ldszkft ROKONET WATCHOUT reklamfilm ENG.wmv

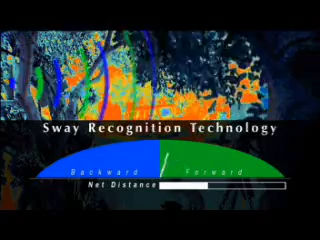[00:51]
Objects that move a limited distance are instantly eliminated as real intrusion events.